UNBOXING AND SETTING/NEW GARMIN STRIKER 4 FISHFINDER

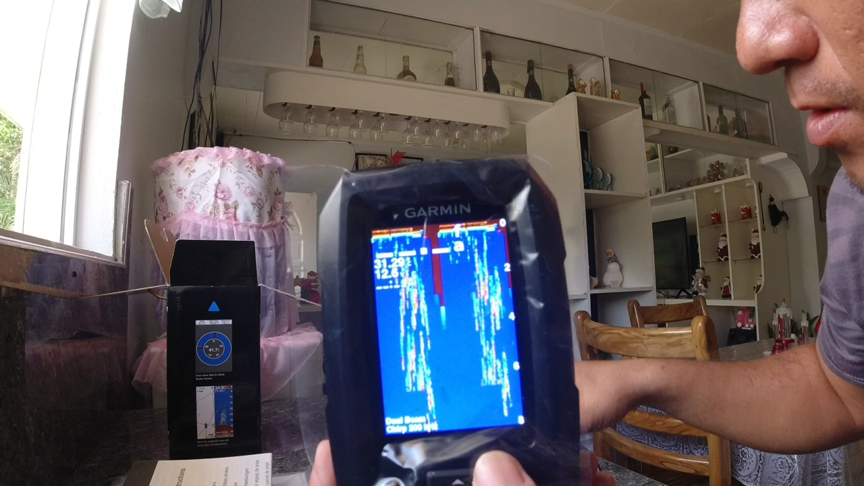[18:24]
dito natin matitest, dito natin malalaman,
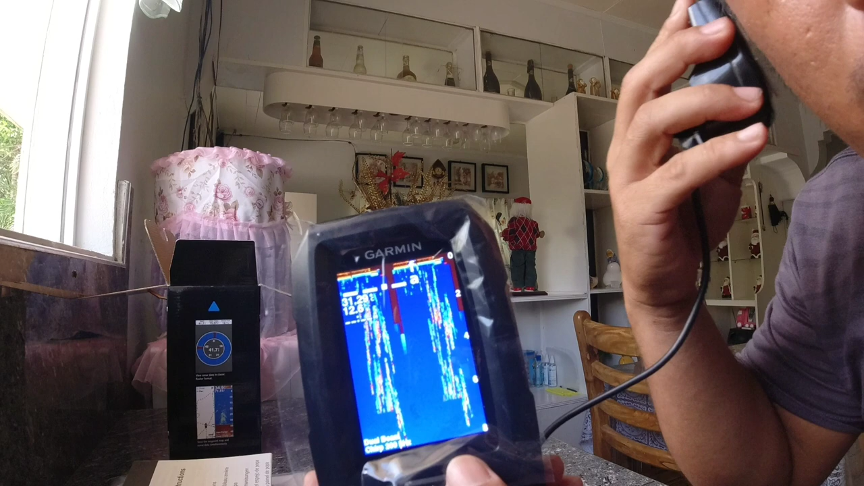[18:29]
kung gumagana na yung, ah, transducer natin, yan,
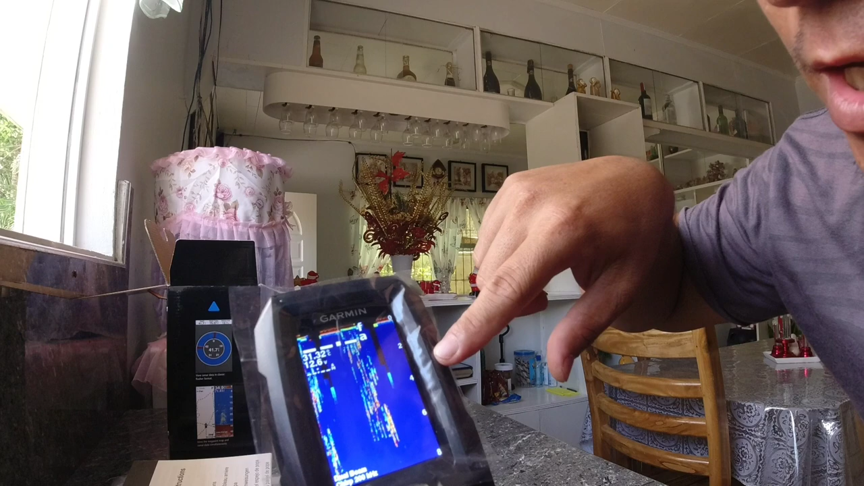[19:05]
ayan, i-sit natin, meron pa tayong i-sit dito mga kaspakatak,
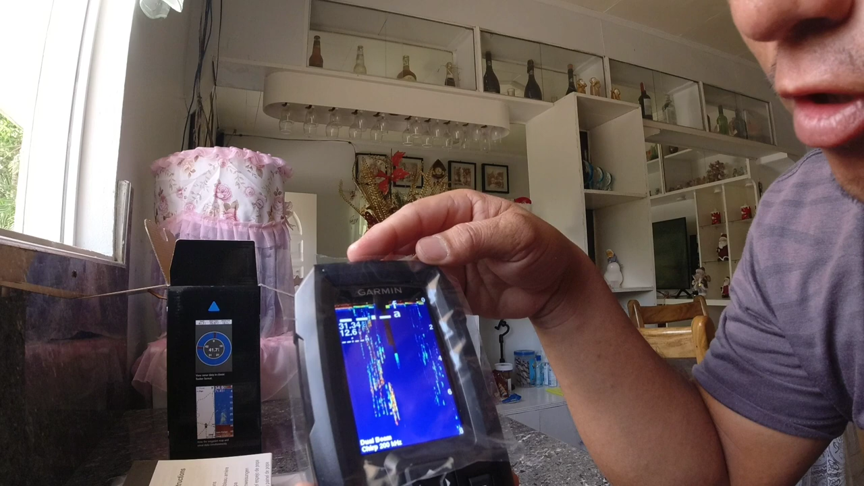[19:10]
punta tayo sa, minu, ito, ito yung button, kung nakikita nyo itong,